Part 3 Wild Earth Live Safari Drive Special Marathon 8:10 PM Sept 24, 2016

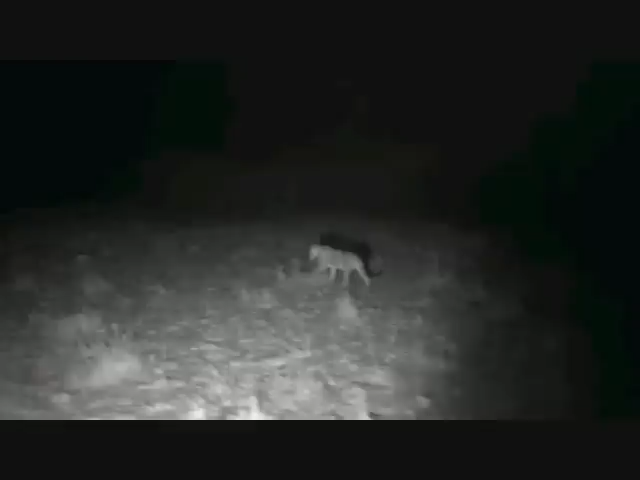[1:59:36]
Something coming out of the forest. No, nothing coming out of the forest. Right, there was one of them going basically into the forest in front of us. This one following. Not sure where the other two are.
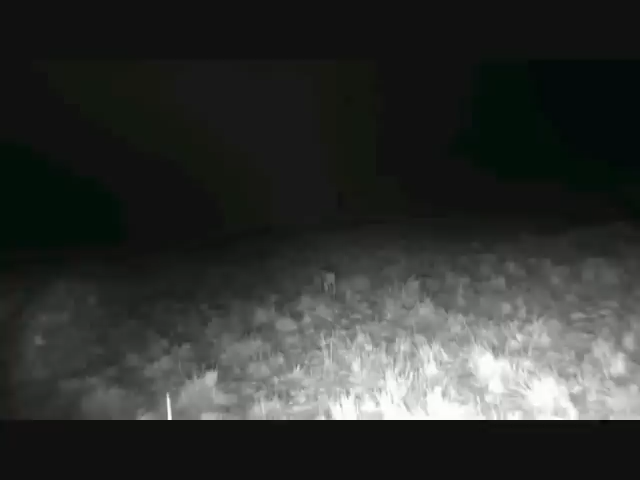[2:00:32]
Need to be very careful going in here. Hold on tight, everyone. Gosh, what a night it's been. Quite something if Jamie could top it off with another leopard. They're calling again.
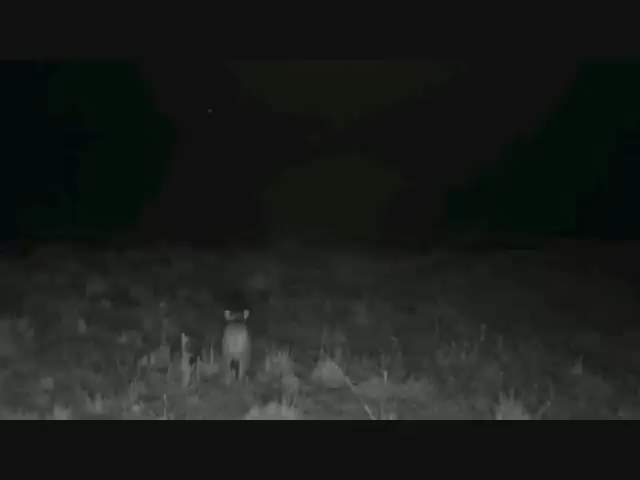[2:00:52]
They're calling. I'm gonna keep going, everyone. I would normally turn off, but I don't want to lose them.
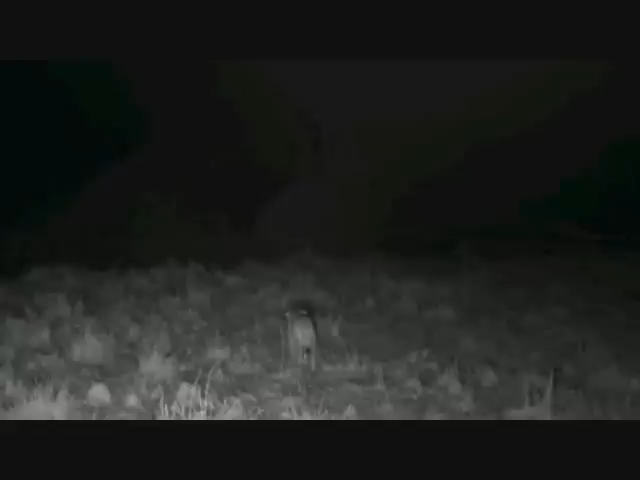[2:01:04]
I'm just going to give you a quick listen. Something has spooked them, attracted them, caused them to come and think that there's some threat to their territory down here.
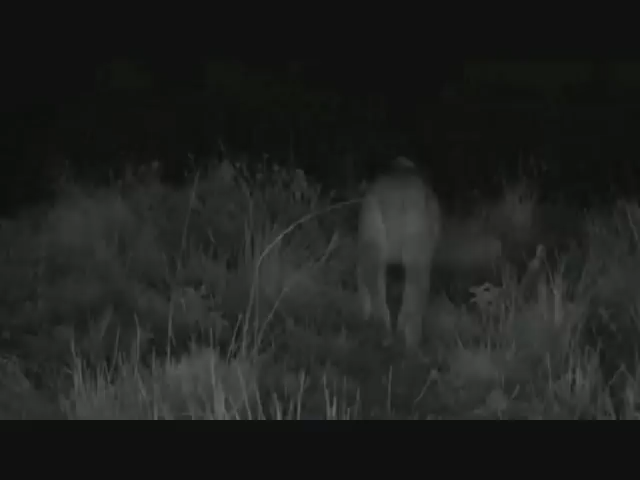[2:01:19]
It could be the males, I don't know.
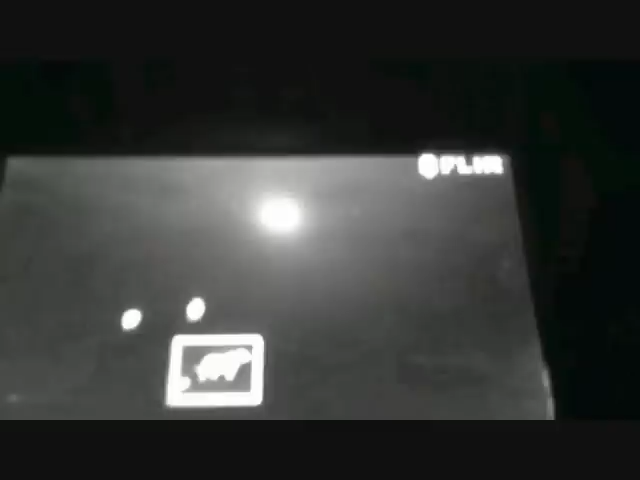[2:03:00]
See, just behind her, that's the bush she just marked.
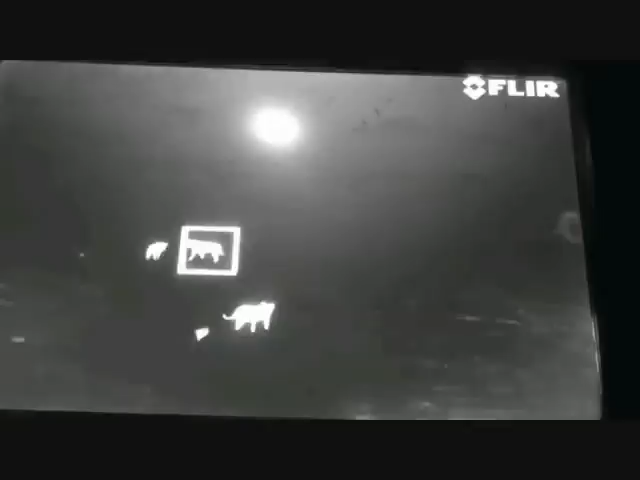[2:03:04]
Look at the heat on that. It's no wonder that zebra stayed warm for so long. There, what's that at the far end of the screen? Sure.
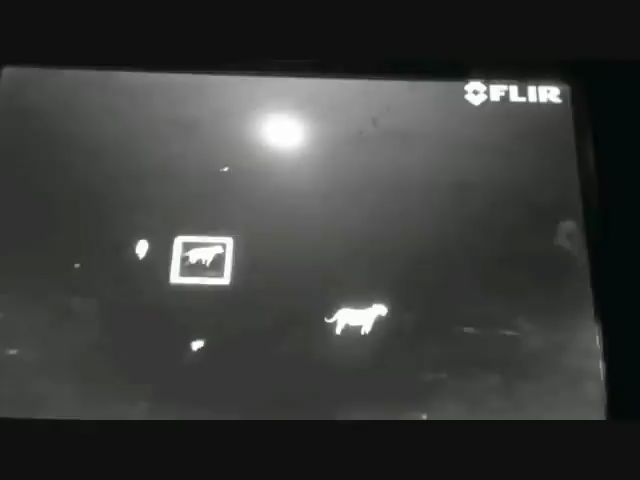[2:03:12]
Wonder what that is. Could be a... doesn't look like a hyena to me. Might be.
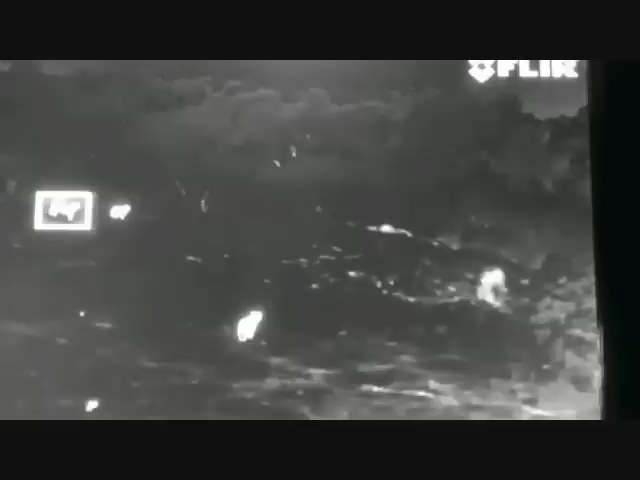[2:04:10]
I think, well, it looks like they're looking towards whatever that was.
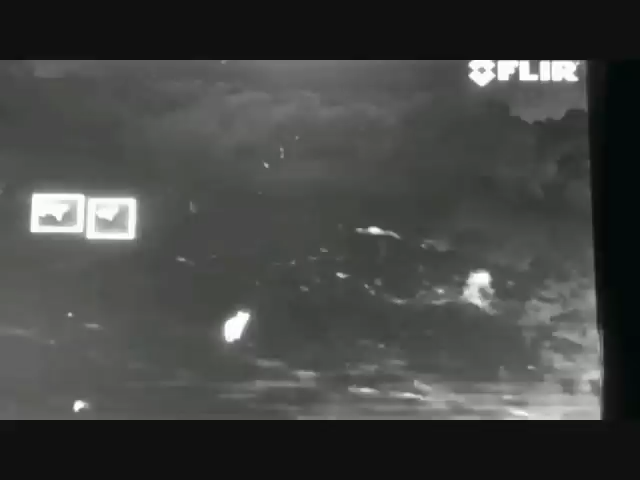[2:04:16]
Well, the lion's at, where are they, at 11 o'clock? 11, yeah. I'm just going to swing the car slightly, Graham. I won't go forward, fear not.
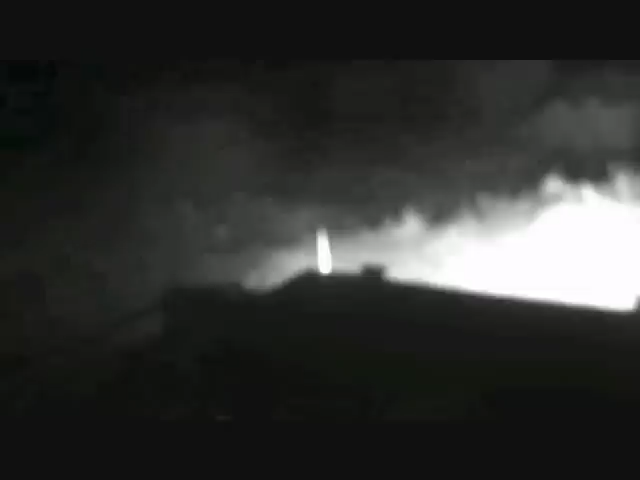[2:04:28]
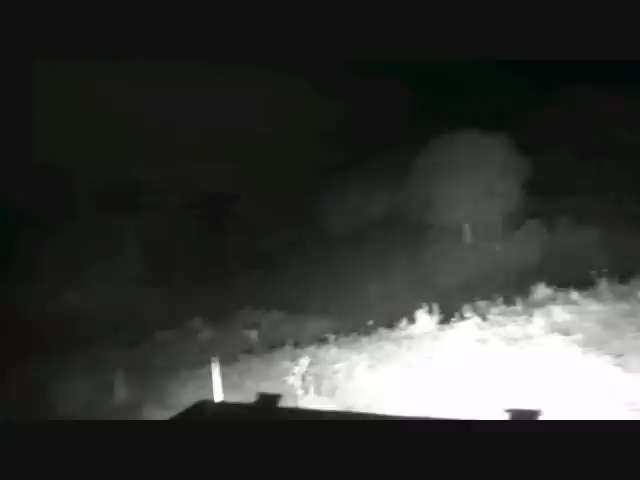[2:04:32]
You see them at all? There they go. They're going off to the left-hand side.
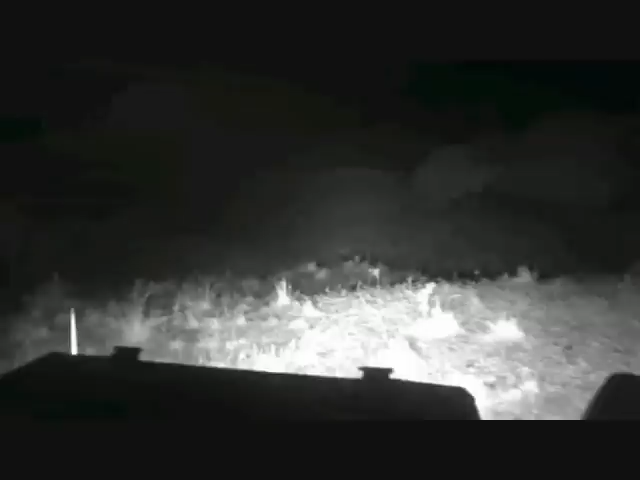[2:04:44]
Jean, hello. You're in North Carolina. You say, which pride is this that we're watching? Jean, this, we think, is what is termed the Out of Africa pride.
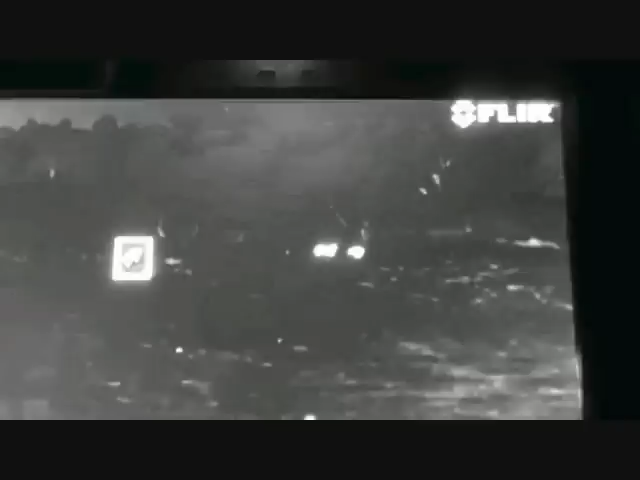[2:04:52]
Seems to be four lionesses, might include two cubs. It's all rather confusing. Now, we started off this, this kind of five-day lion hunt with the Kitra-Tembo pride,
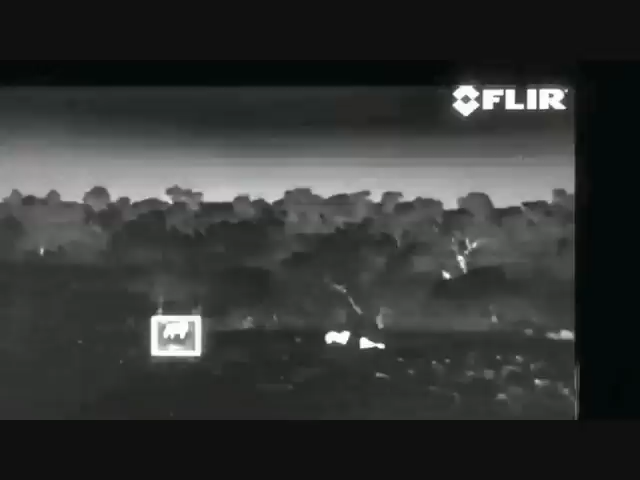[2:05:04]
four lionesses, we think maybe another one, not sure, and two young males. And then the three males that we've been watching, Morani, a famous member of the Four Musketeers who was around this area with Scarface, and two usurping blonde males. They've also been around here, and then this lot here. A couple of nomads we've seen, and we've even seen the great Scarface himself.
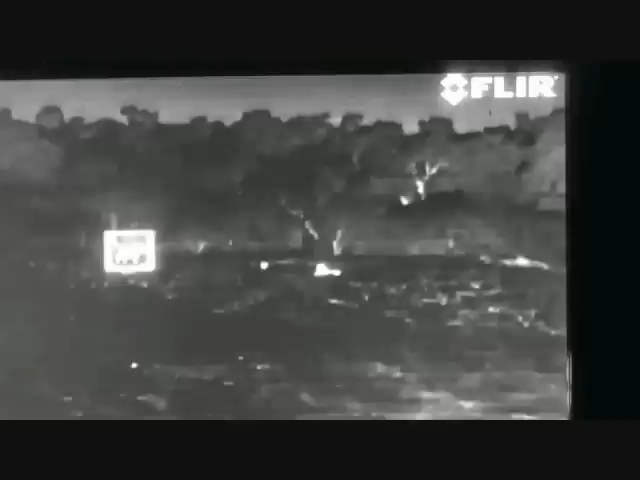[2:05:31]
But this lot, we think, are what is known as the Out of Africa pride.
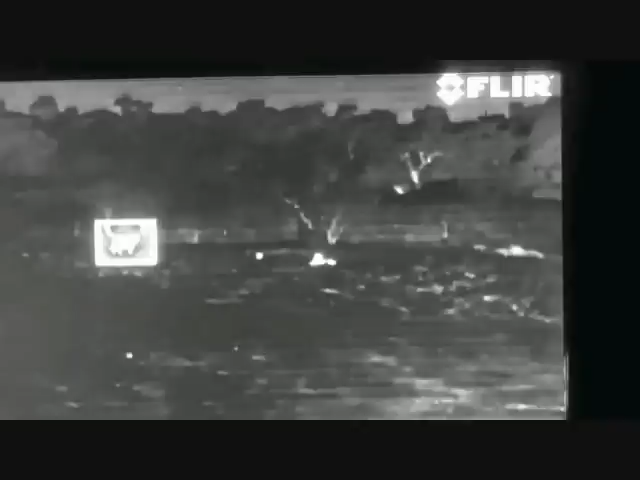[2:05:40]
That's rather fascinating. They've gone to sleep there on a ridge down through the dip.
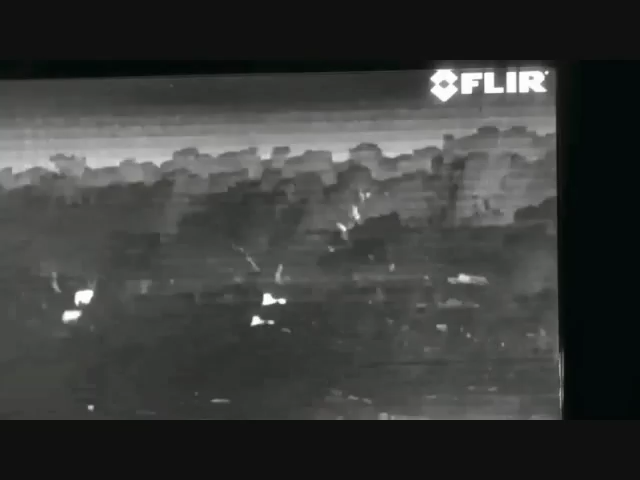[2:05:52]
Yeah, and they're continuing to move down there. Something attracted them, everyone. They were on the hunt briefly, then they were sleeping, then suddenly they were up and calling and coming through here. Maybe they've got cubs here. Maybe they heard another lioness calling, or maybe a male lion calling the other side of this woodland. It seems to be a natural boundary between them and possibly the territory off to the south.